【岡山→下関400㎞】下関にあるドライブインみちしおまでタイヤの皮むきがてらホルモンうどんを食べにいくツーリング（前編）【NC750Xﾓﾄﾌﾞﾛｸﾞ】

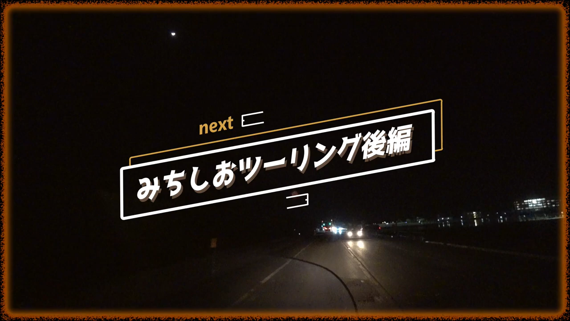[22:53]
正直ねもう走りたくないですこれ以上寒い疲れた無理あーいいですね光り輝いてますよオアシスですよこれも眩しい明日があるはず世界